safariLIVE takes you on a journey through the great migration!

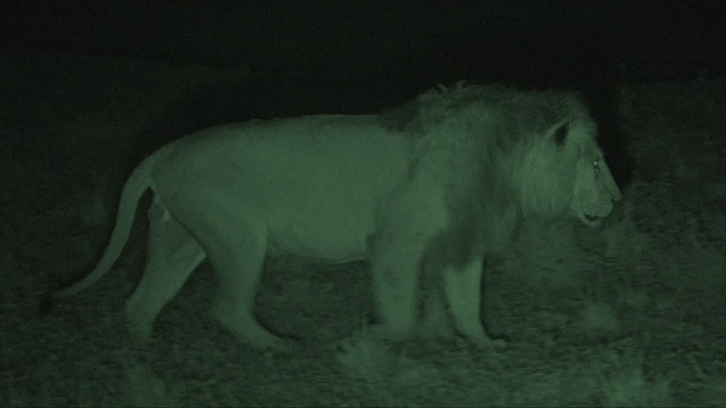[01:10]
Because the night belongs to predators.
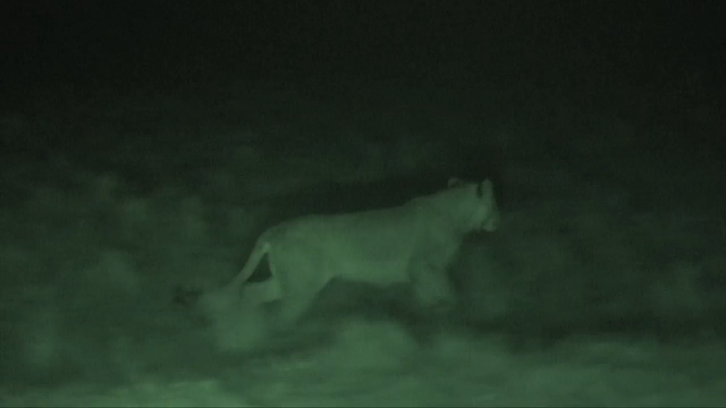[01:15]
She looks like she's flanking left. They've killed the little zebra!
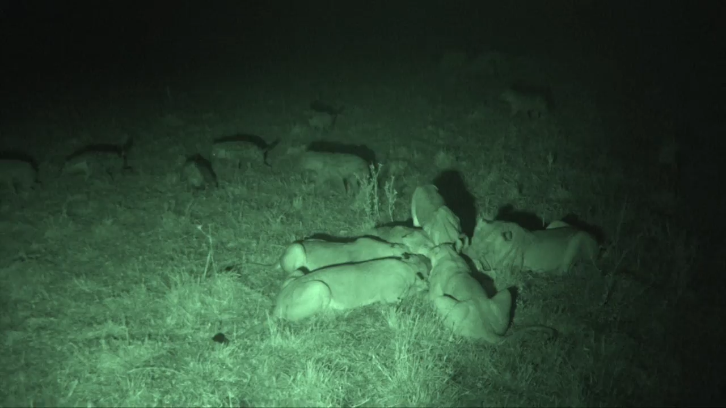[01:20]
Look at those hyenas coming in. We're witnessing one of the most ancient battles there is in nature.
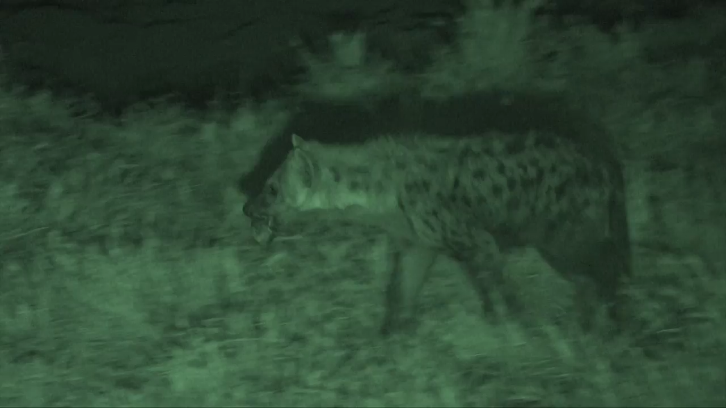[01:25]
Hyenas versus lions. Are you addicted to Africa?